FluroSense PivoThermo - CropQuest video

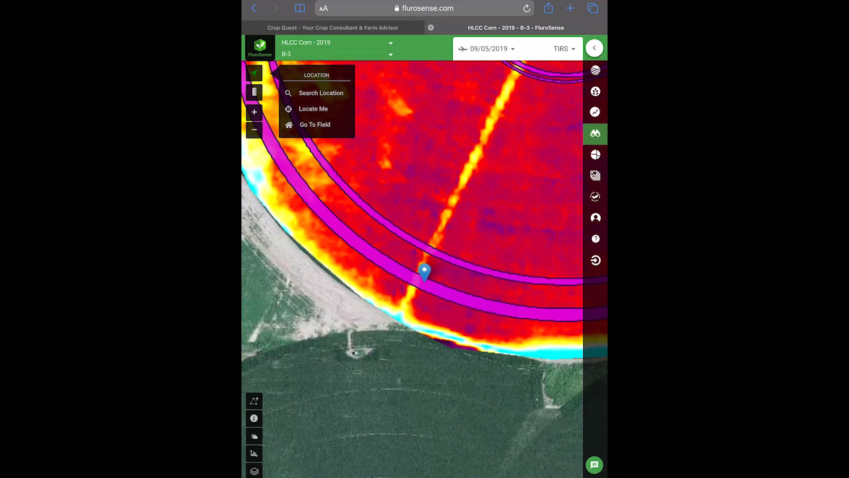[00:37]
crop if an issue is identified the automated system locates where along the pivot there are issues so